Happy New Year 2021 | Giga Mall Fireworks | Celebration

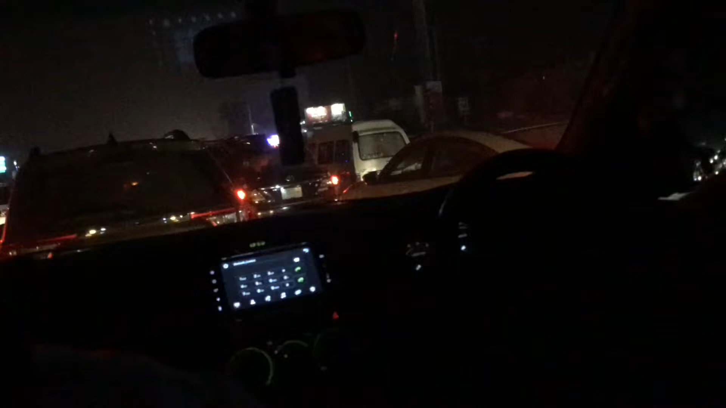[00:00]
अस्सलाम वालेकुम फ्रेंड, हैप्पी रहो, सलामत रहो। आज का प्लान है हमारा गीगा मॉल फायरवर्क्स देखने के लिए, तो आप भी हमारे साथ एंजॉय करो, हम भी देखते हैं। हम ट्रैफिक में फंसे हुए हैं, अब जल्दी भी है और देखते हैं कब पहुंचते हैं, लेकिन ट्रैफिक इतना ज़्यादा है, इतना रश है कि
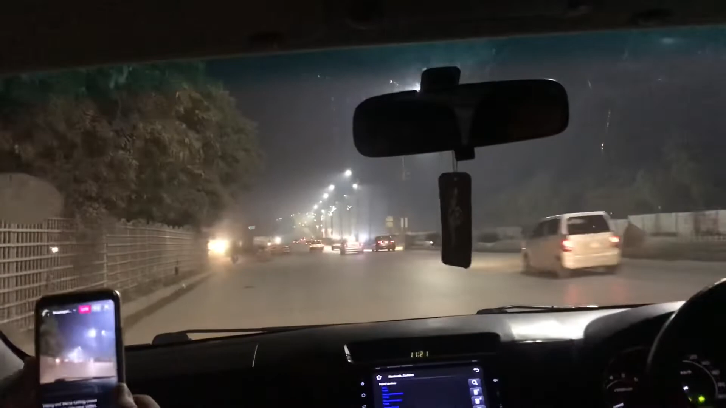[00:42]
अब हम थोड़ा पास आ गए हैं, गीगा मॉल के थोड़ा पास आ गए हैं और प्रोग्राम शुरू हो गया है, फायरवर्क शुरू हो गया है।